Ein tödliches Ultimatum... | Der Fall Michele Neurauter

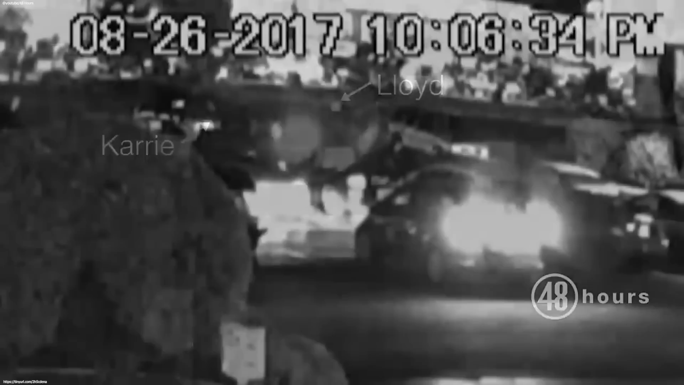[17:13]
Das heißt, man sieht nur den Hinweg. Er geht über den Parkplatz zum Auto, danach sieht man ihn überhaupt nicht mehr auf den Aufnahmen,